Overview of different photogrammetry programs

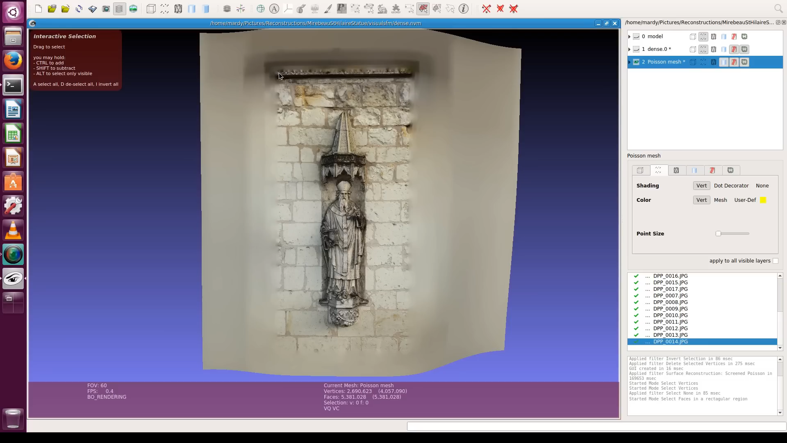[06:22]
press I to invert the selection, and delete. Now comes an optional step, which is simplifying the model by face decimation, given that we have more than 5 million faces here.
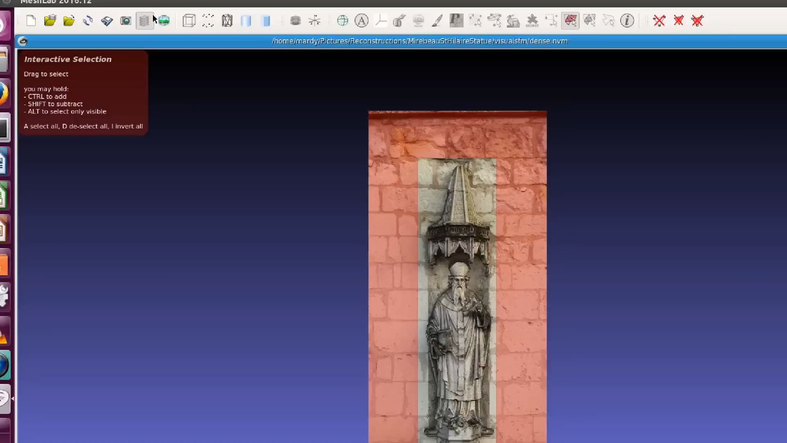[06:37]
On the areas which are less interesting, we can apply a much more aggressive reduction.
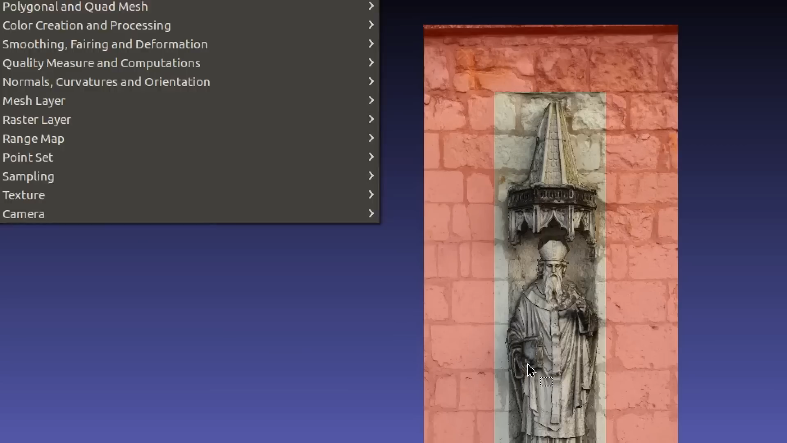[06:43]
Let's keep 30,000 faces here.
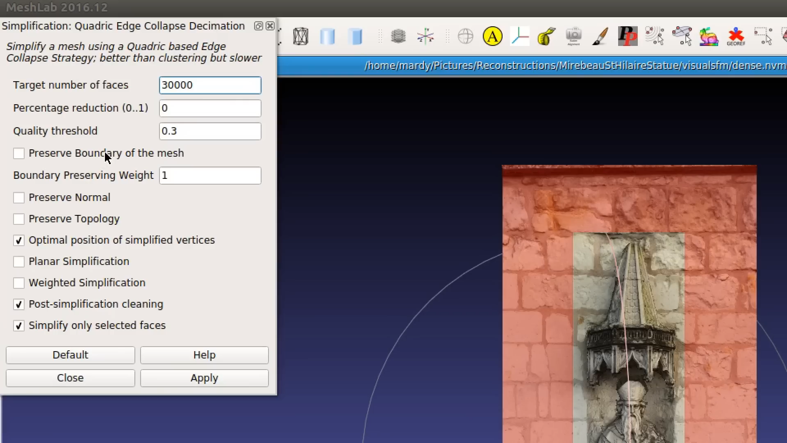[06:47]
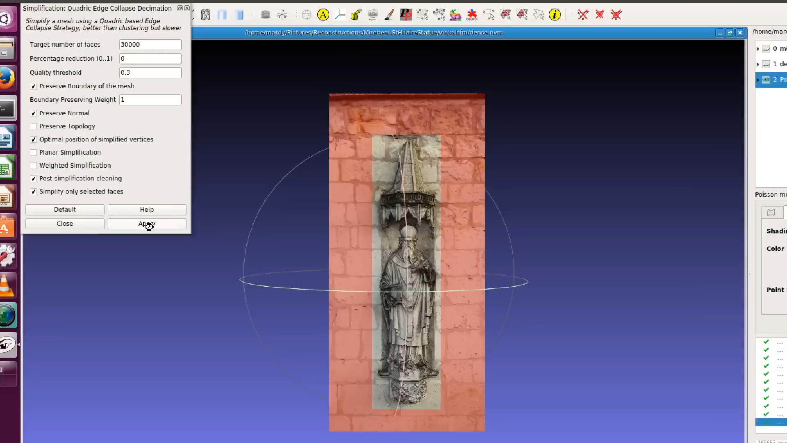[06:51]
This takes a couple of minutes. Then, for the statue itself,
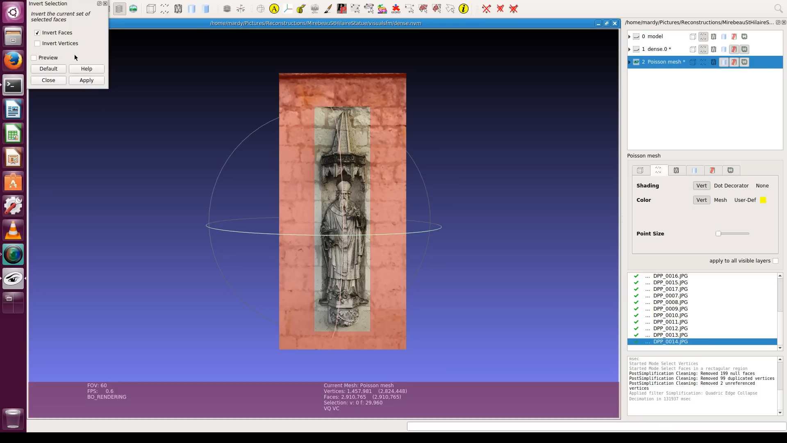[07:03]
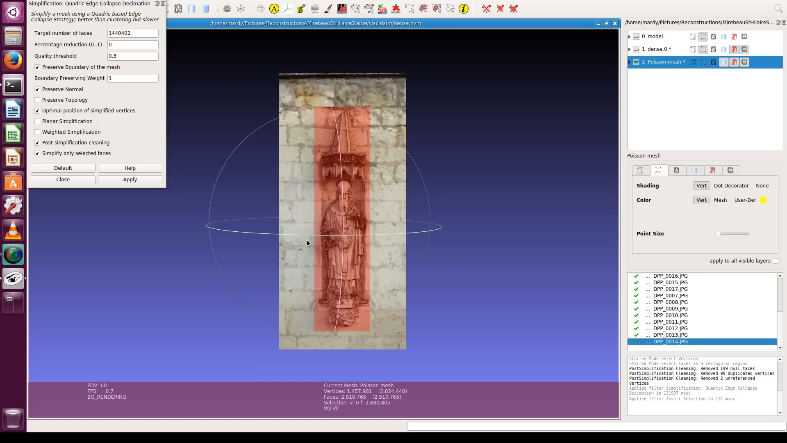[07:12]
let's set the target to half a million. It's still a lot, really, but I prefer to play save.
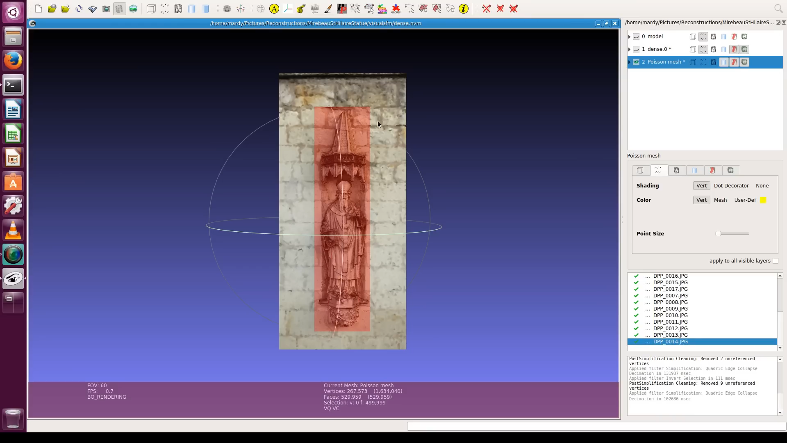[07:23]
As you can see, there isn't a noticeable loss of detail here.
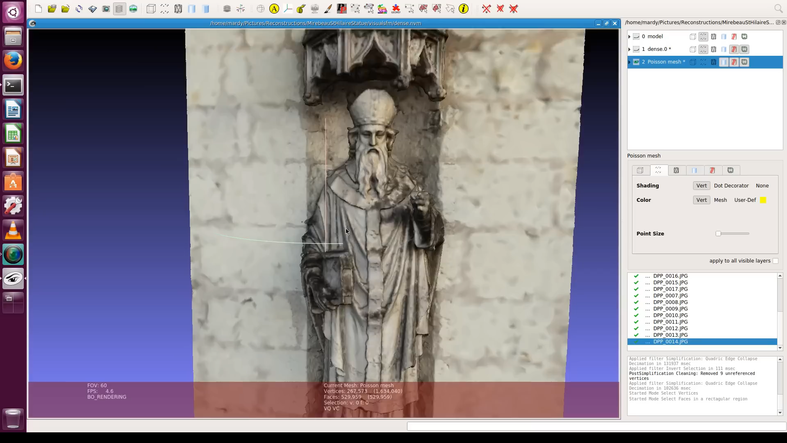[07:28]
But at least the interface got a bit more responsive, because the model is lighter on the GPU.
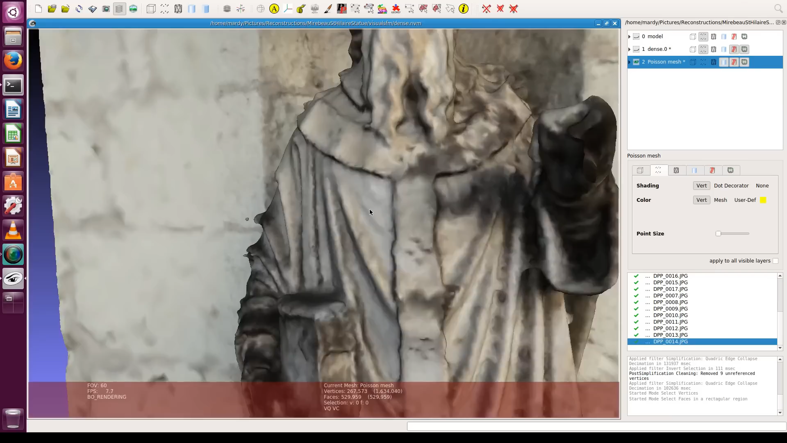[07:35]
Before reconstructing the textures, we need to remove faces from non-manifold edges.
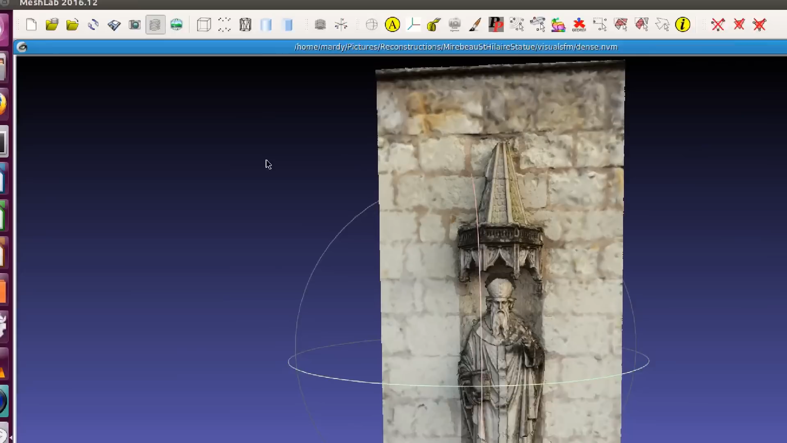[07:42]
Don't ask anything, just trust me.
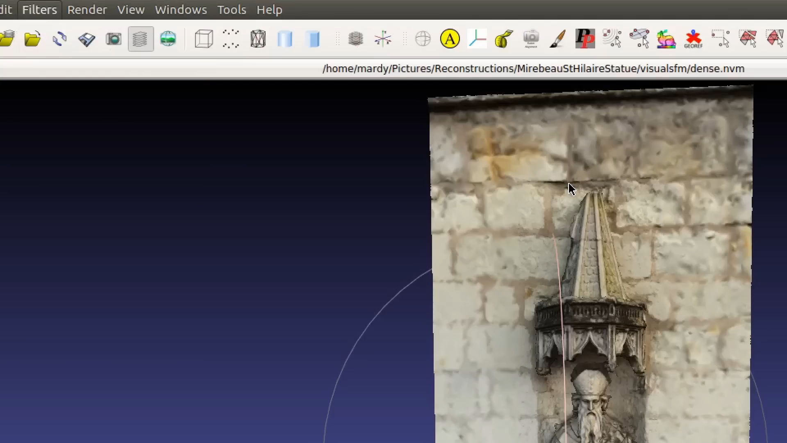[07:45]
And let's go for the texture reconstruction.
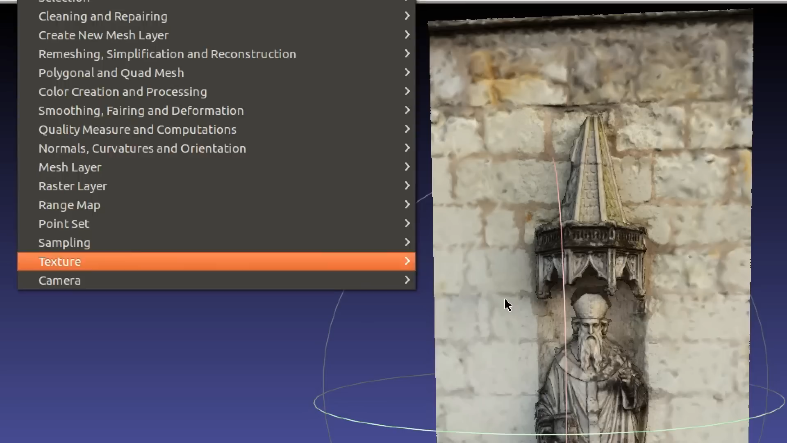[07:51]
This field is the size of the texture atlas, which will contain all the textures,
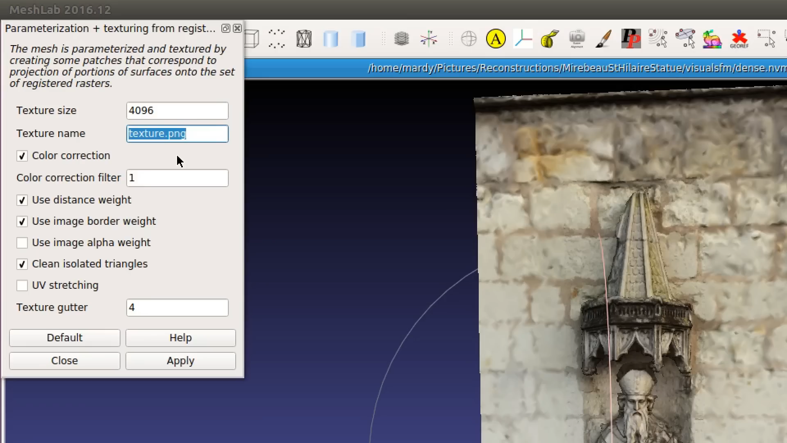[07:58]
so it may be a good idea to use a higher value. Done. This object is now textured. Let's have a look at the texture atlas, which has been generated.
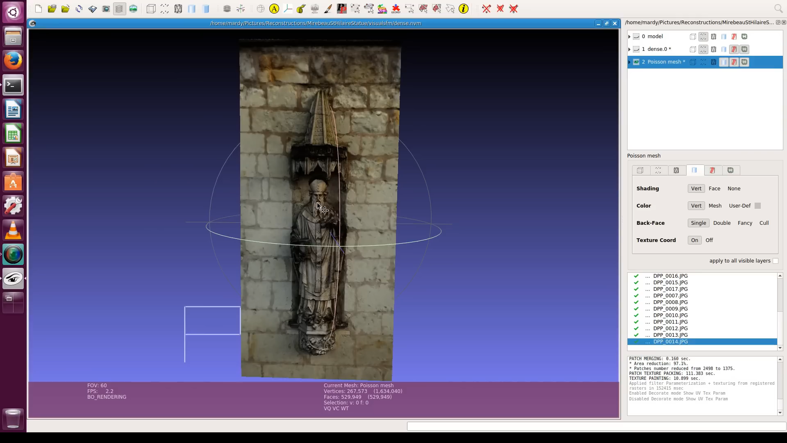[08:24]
The statue looks good. I'm quite happy with the result.
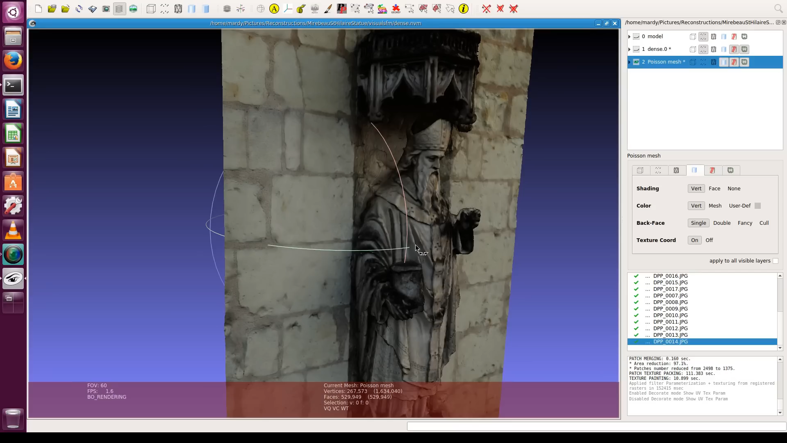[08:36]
We can export it as a 3D model, and import it in Blender for example. But while I'm at it, let me simplify it once more.